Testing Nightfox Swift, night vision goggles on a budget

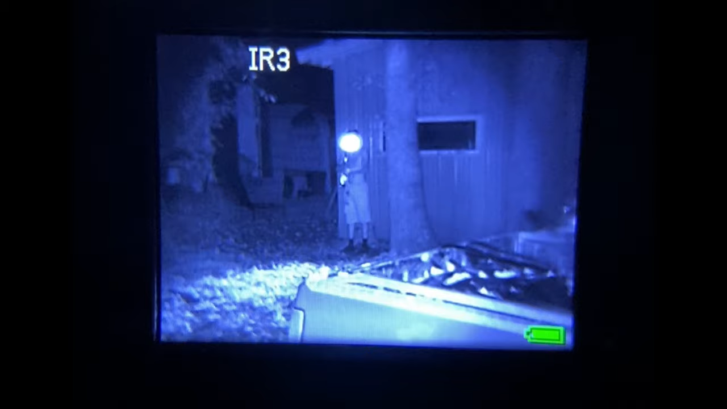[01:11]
So there we go. All right. So this is what I see through my night vision. And when his illuminator is on, it looks like he's shining a flashlight at me. Hunter, turn your illuminator off. And there he is. And it's still shining a flashlight on zero at me. Yep. And so to him, it looks like I'm shining a flashlight at him. All right.
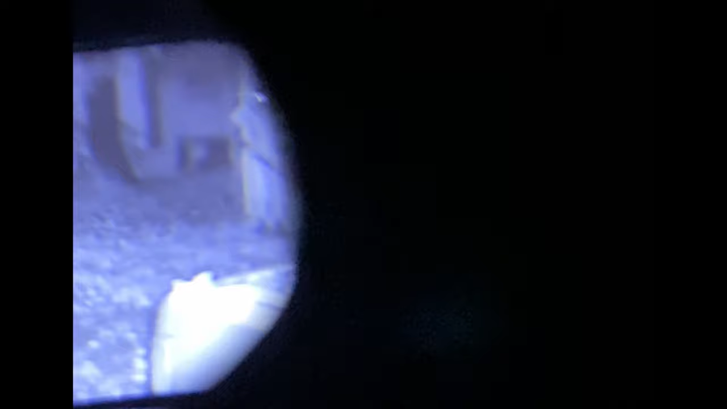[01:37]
Turn your illuminator all the way out from the apartment. Yeah. Turn it all the way down.
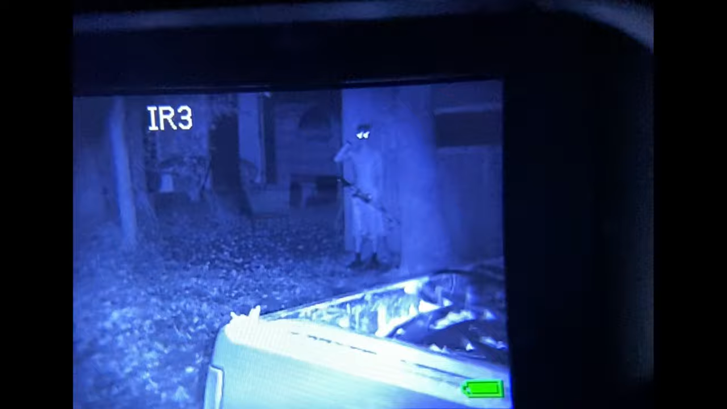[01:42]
Half zero. And let me have mine on one. And so the button's on the right. Turn it all the way down.
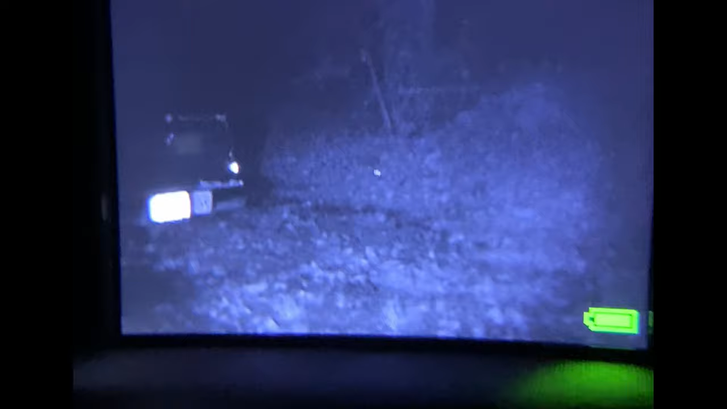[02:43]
So it's kind of hard to video, but so through mine, we're running off my illuminators on low.
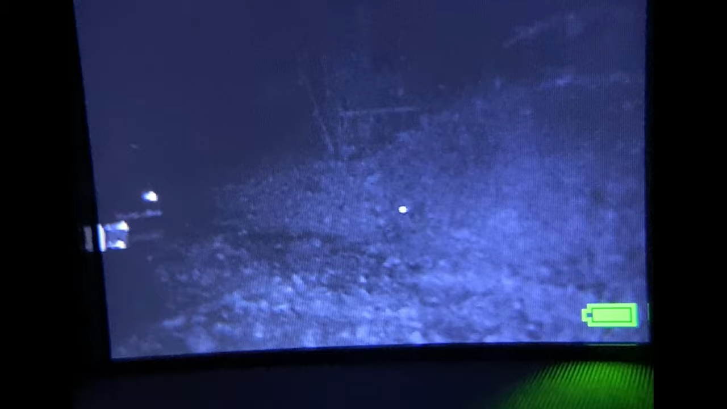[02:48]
So that dot is the sight mark infrared laser.
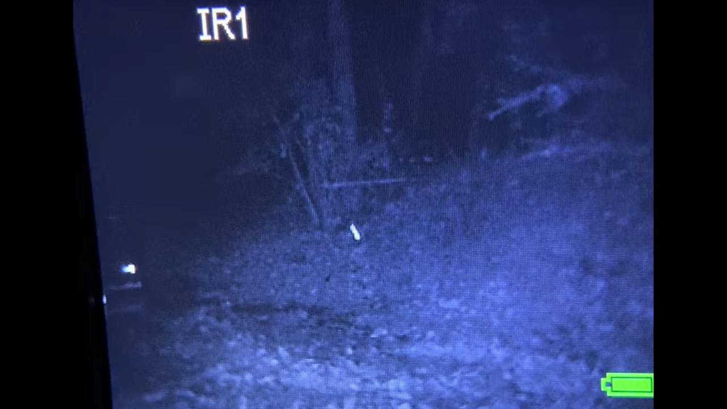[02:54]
So that's what you would actually be shooting by.
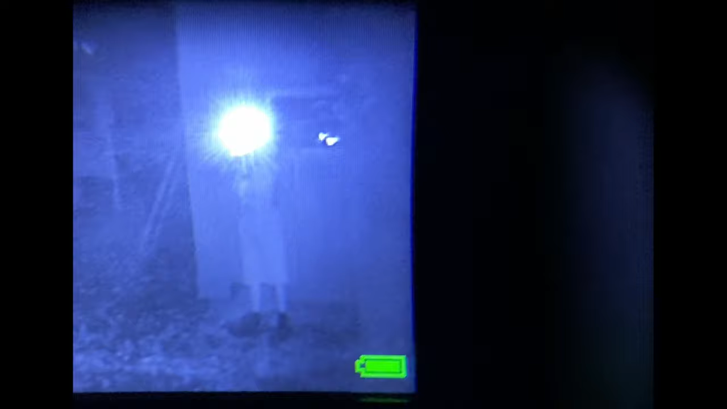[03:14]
Well, all I see is you looking at me. So I can't tell anything.
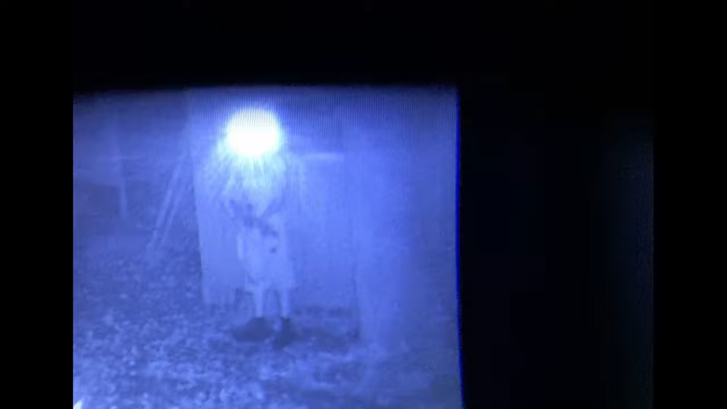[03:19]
So turn your illuminators off and let me see if I can see the laser.
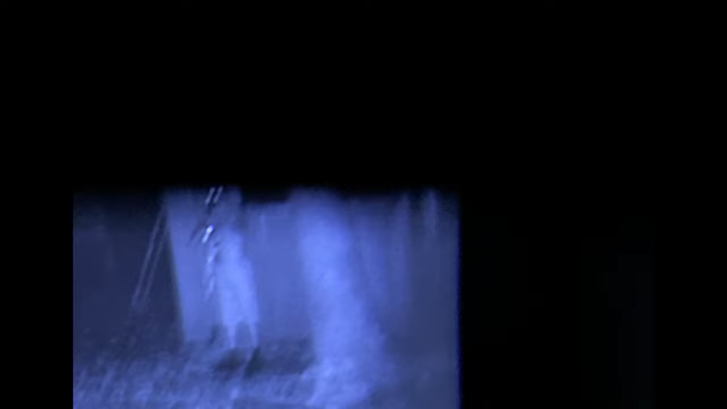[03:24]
Not that you would use it that way. I don't know if I can see it.
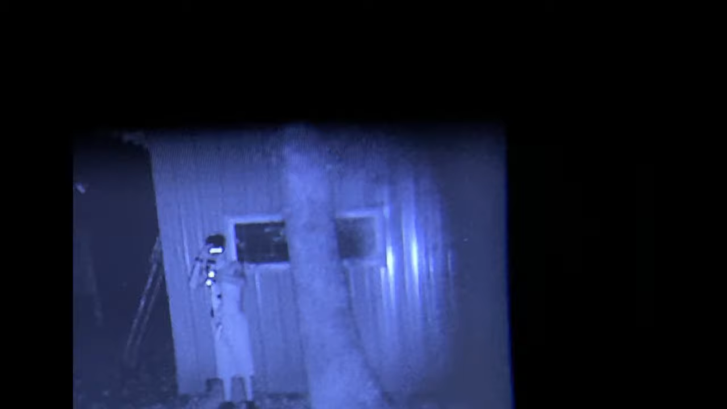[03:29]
At least I don't know if I can see it. Yeah. So it actually, it actually does.
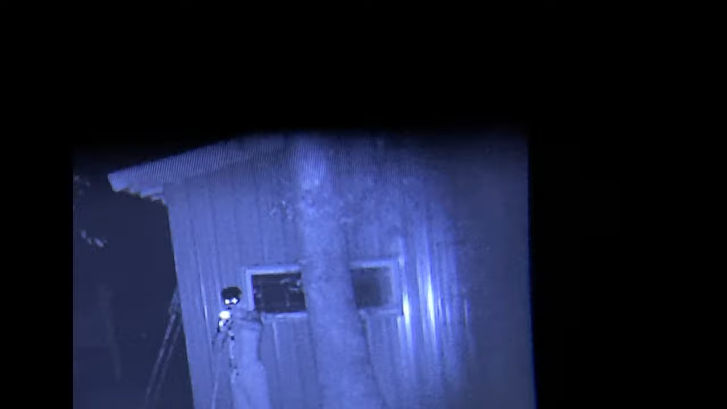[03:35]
You have to point it. Hey, I can actually see the beam a little bit. Yeah.
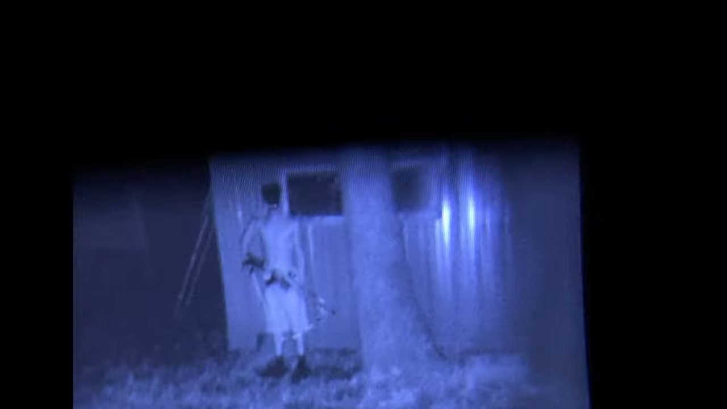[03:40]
So this is very useful if you're, just to give you an idea.
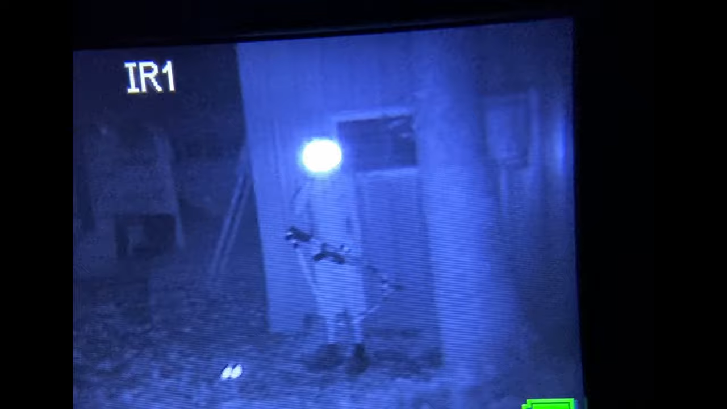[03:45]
Hunter, turn your illuminator off. Okay. So that's Hunter. Yes. He's not wearing any clothes hardly.
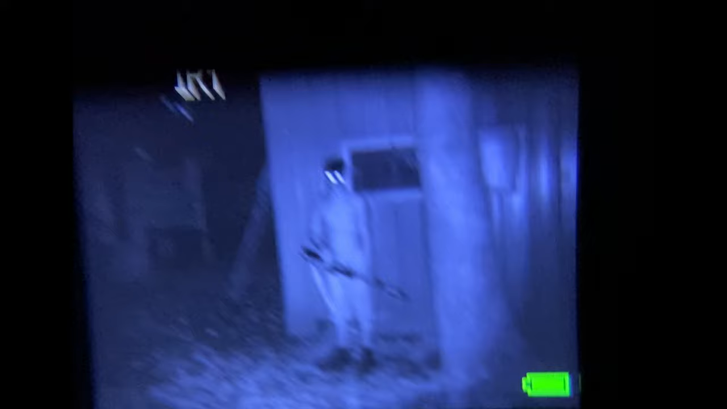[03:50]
And this is what it actually looks like. Total darkness. There's Hunter against the building. He can make out the rifle, his shoes, the fact he's not wearing a shirt on. $180 night vision.
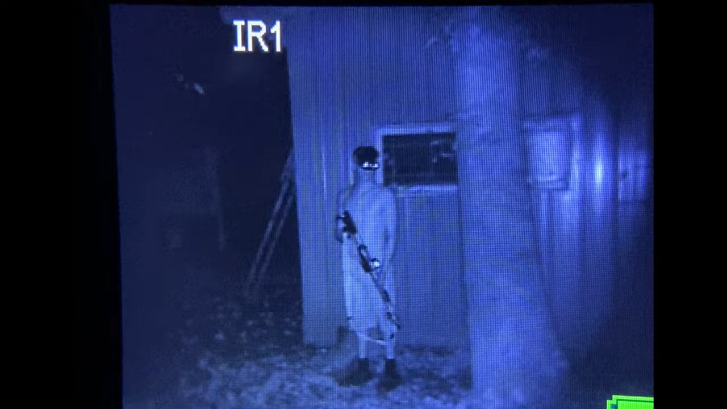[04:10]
And here he is gone. So. They do work. One complaint I do have is the
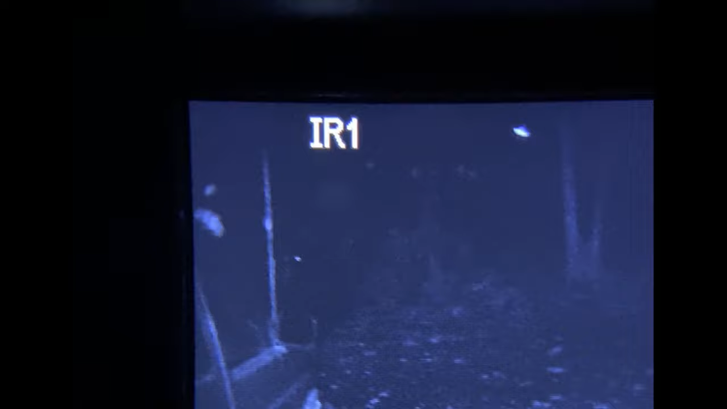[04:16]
clarity actually looks better on the camera.